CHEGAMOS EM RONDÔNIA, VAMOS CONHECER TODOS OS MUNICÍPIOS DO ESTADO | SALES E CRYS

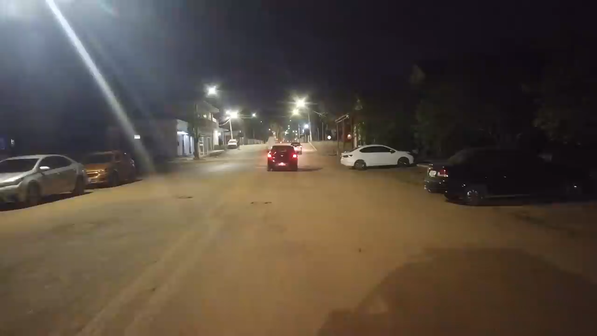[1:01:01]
Eu falei com ele de chegada aqui, ele avisou uma seguidora nossa aí que queria conhecer a gente e falou que a gente estava na cidade, ela já nos achou aqui. Tá nos levando para casa dela.
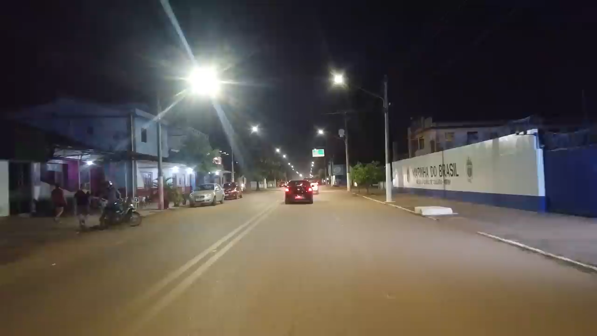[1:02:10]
Beleza, aí a gente vai lá e vamos mostrar também. E agora nós estamos passando onde a gente passou de dia. Onde a gente chegou, né? De noite agora. É isso aí, qualquer novidade a gente conta pra vocês. Pessoal, vejam só onde a gente está.
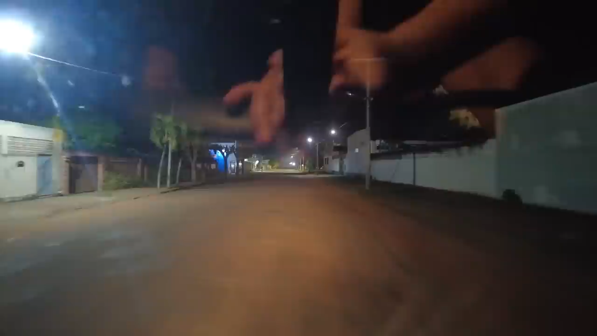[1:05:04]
A gente tá naquela principal, não, né?
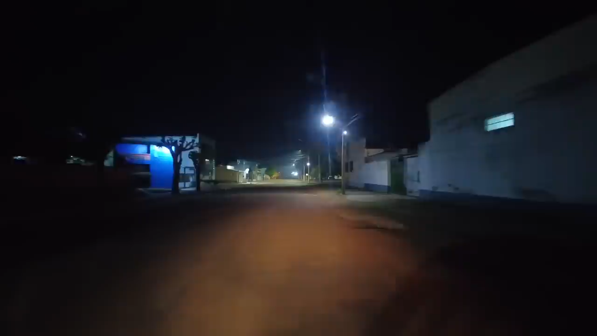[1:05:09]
Não, aqui paralela. Não. Paralela, né? É. É isso aí. Já estamos na night de Guajará.